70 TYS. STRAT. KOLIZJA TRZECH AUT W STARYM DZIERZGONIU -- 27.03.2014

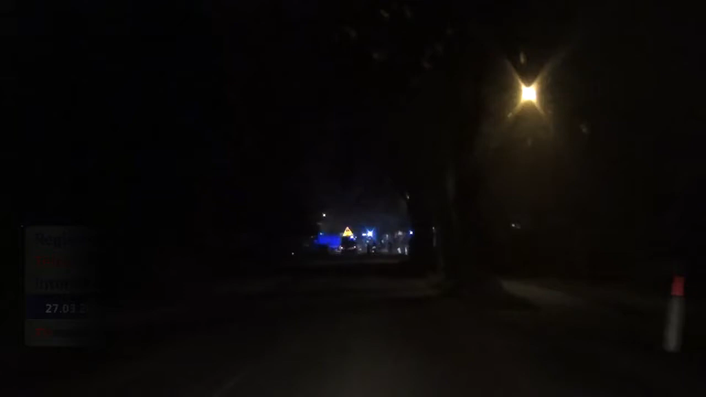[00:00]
Wczoraj wieczorem w miejscowości Stary Dzierzgoń doszło do poważnego zdarzenia drogowego, w którym brały udział dwa samochody osobowe oraz ciągnik. Informacji na temat tego zdarzenia udzielił nam...